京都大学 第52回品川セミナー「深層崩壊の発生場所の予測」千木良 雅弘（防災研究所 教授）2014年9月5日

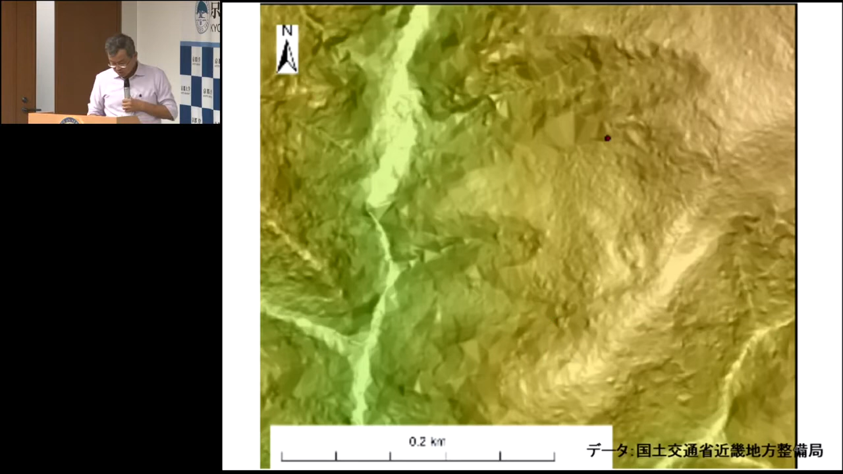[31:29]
ここに黒い水がずっとこうあるのがお分かりいただけると思いますがこれが崩壊の輪郭になったわけですここの部分の断面を描くと
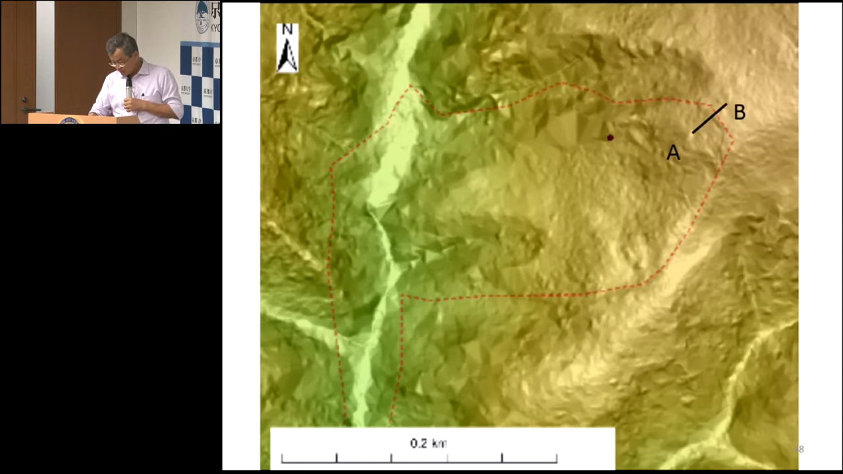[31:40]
こんなふうになってこれ一マスが1mですので